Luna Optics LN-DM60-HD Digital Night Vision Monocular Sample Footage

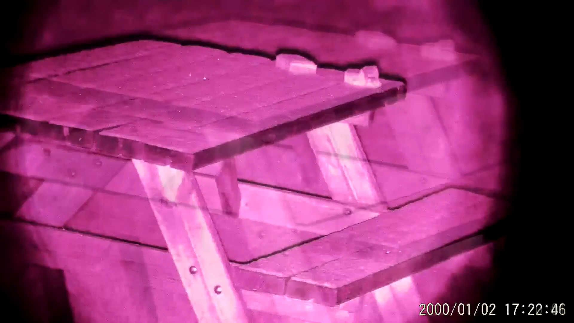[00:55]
flashes up and then you can see the table far more clearly.
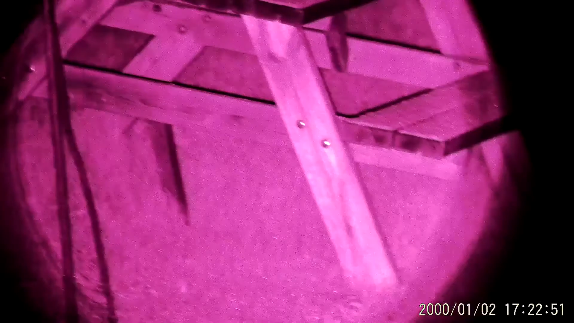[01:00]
It's in a pinkish hue at the moment because I've still got it on full color mode.
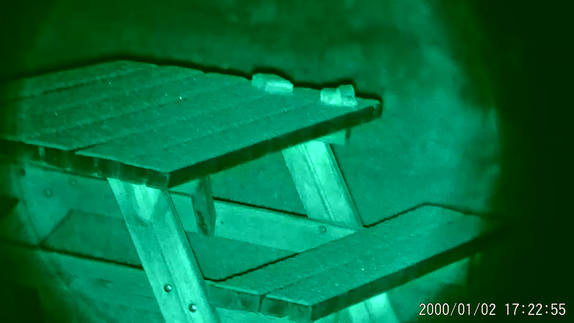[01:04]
There we go, I've just turned it on to the green screen and as you can get, you're sort of, depending on how much light is available and the ambient lights,
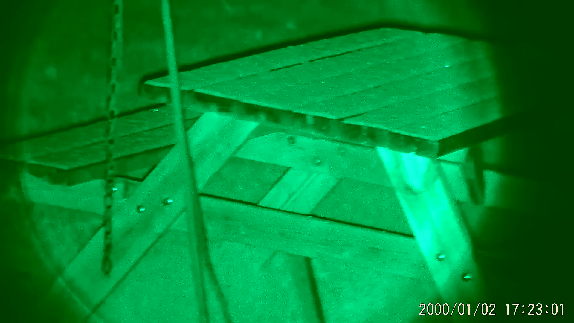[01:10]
you know, it's different modes you get a better result from.
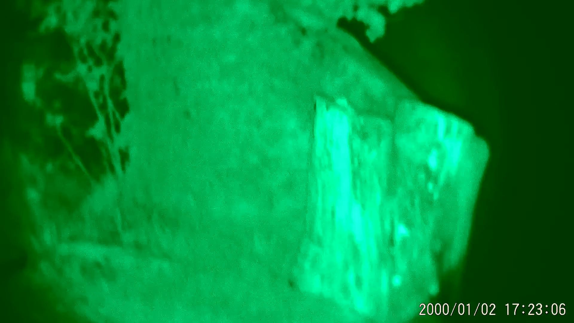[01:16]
As you move around with this camera, you have to actually refocus the lens manually.
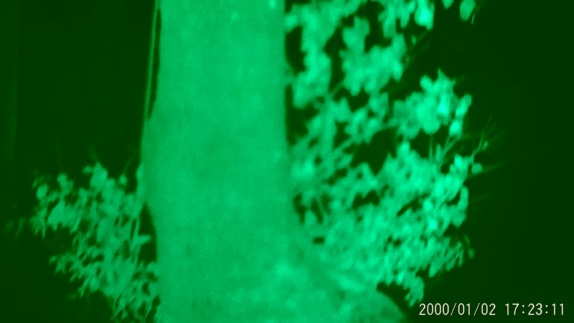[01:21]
So this tree is, you know, a good five or so meters beyond that of the table,
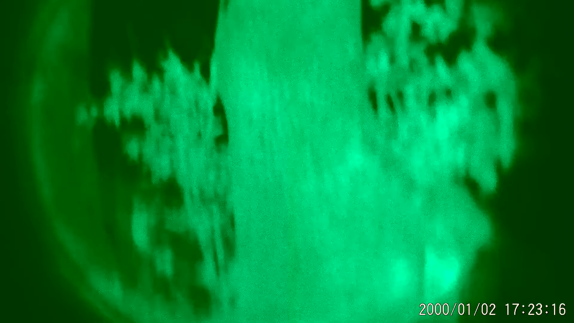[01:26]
so you have to readjust the lens to get it into focus.
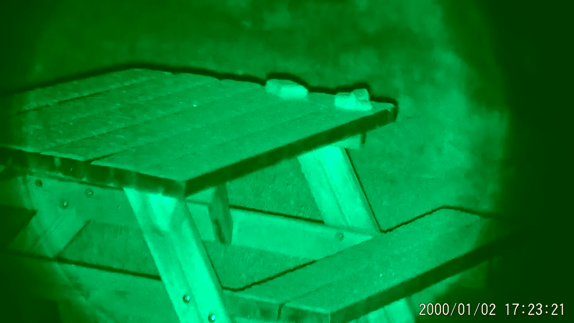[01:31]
And as you can see, quite clear on the table and it was pitch black night. It had been slightly snowing. There's some snow just sitting on the top of the table there.
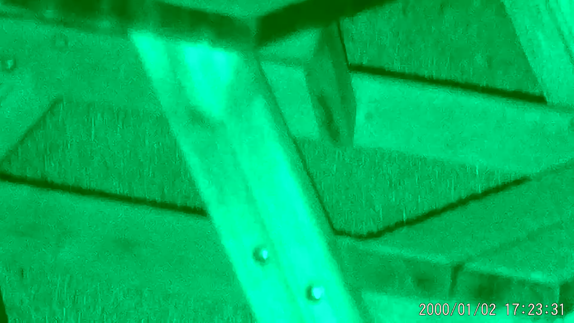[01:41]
And here I am just testing the zoom, just zooming in onto the, some of the bolts on the table.